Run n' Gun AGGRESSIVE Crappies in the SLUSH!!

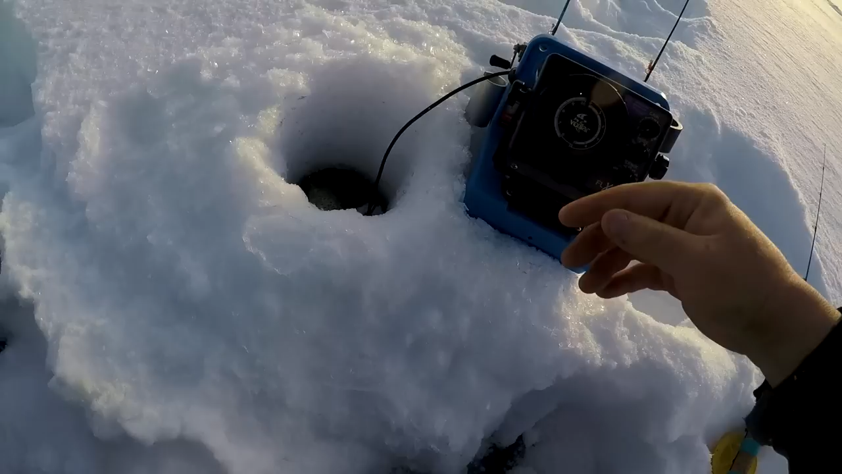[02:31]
Got stuck underneath the old layer of the ice there. I got more down there. I'm getting down there.